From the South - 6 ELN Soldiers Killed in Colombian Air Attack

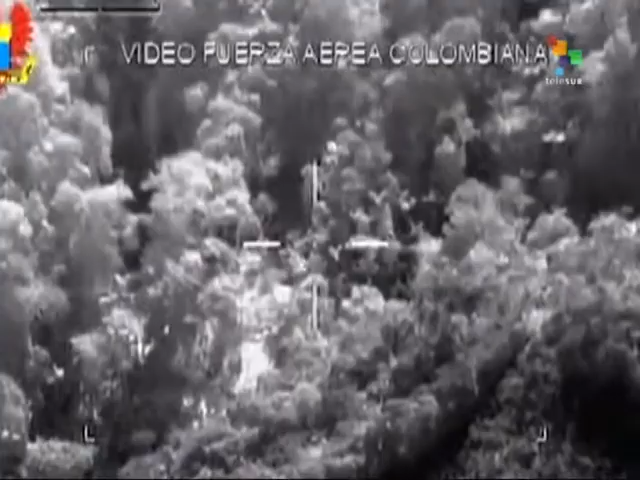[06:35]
The attack of military planes against the ELN camp occurred in a rural area of the municipality of Tambo.